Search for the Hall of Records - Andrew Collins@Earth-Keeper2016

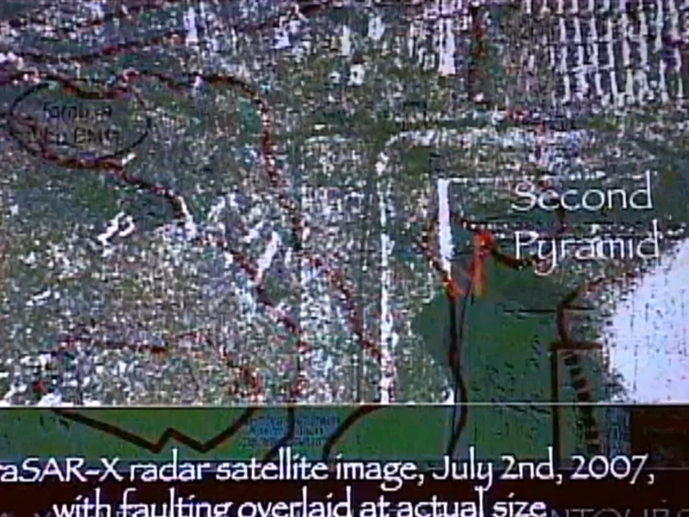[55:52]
And here it is. Here's part of the map itself. Here's the two lines. But what's so interesting is that they match perfectly fissures in the rock or chambers that had earlier been recorded in